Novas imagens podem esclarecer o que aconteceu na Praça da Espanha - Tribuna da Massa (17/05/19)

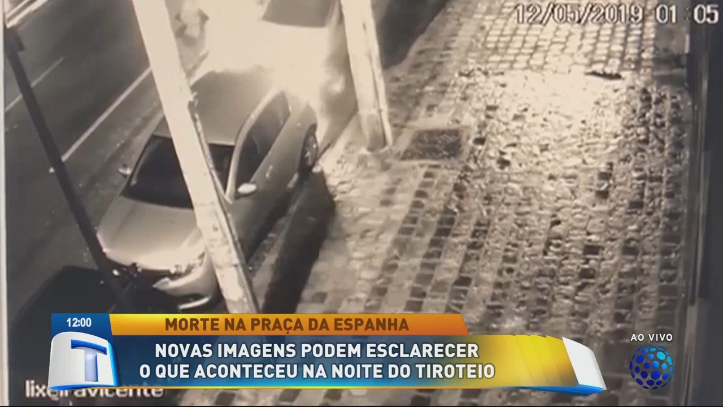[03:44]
a gente já trazendo em primeira mão estas imagens do que aconteceu na Vicente Machado no momento ou pouco antes da morte do Andrei Franciscini. Dali ele foge e depois, sendo perseguido pelos policiais, que estavam sem o giroflex ligado no momento da abordagem,